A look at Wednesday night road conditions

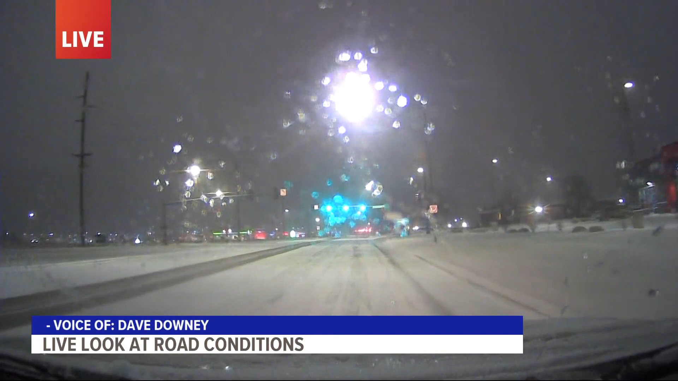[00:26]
We can feel that there's definitely a little bit of a layer of ice underneath the snow that you're seeing there.
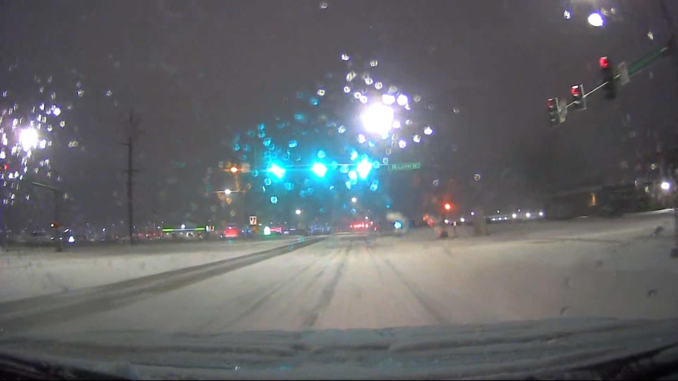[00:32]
And you can definitely see a little bit of a change, too, when you're talking about those on and off ramps, the bridges. We've seen some people sliding around, and we definitely see the plow crews that are out working in full force to really try to clean up this mess. And actually, earlier today, I spoke with the public services director for West Des Moines now. He says this storm is really concerning for them for two reasons. One of those being the temperature that we know is going to plunge, especially into tomorrow. He says a lot of their de-icing materials, he doesn't expect them to be very effective with what we're going to have, meaning that crews might have to put out some sand to help drivers get a little bit of friction out there on the roads.